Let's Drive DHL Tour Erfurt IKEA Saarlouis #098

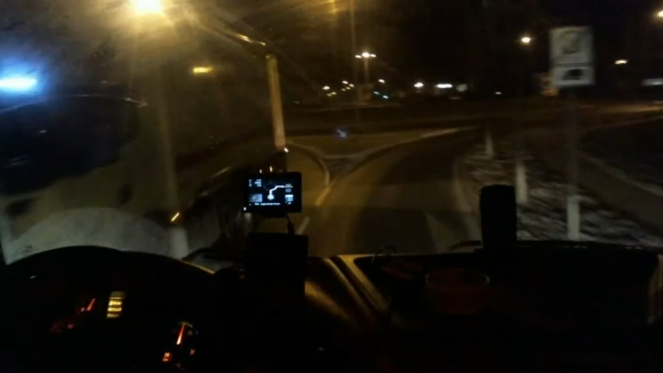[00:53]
Gut, haben wir das mal bedankt mit Lichtruppe. Da kommt noch einer, angewiesent. Aus Wieselbach kommt er angewiesent. Und jetzt fahren wir wieder da oben auf.